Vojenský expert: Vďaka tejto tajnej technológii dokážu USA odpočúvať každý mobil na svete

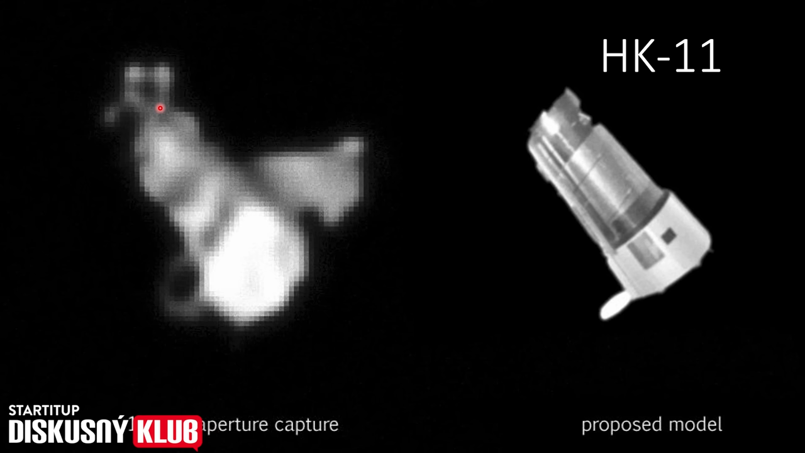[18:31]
energetický a pohodný modul ktorý slúži na to aby tá družica mohla na obežné dráhe manebrovať aby mohla vykonávať také manébre aby pokryla čo najväčšie územie menila dráhu výšku a tak ďalej samotný teleskop a tu vidíme kryt práve toho objektívu a tu je akýsi návrh toho že ako by to reálne v tom vesmíre mohlo vyzerať čo je ale veľmi dôležité